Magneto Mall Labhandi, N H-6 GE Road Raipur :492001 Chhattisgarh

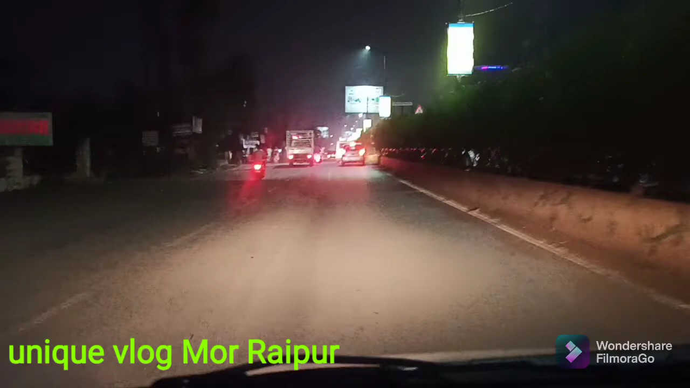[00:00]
दोस्तों तो आज हम जा रहे हैं राइपूर सहार के मेंगने टुमान जो कि तेली बांधा पर है और चलिए आप हमारे साथ आप भी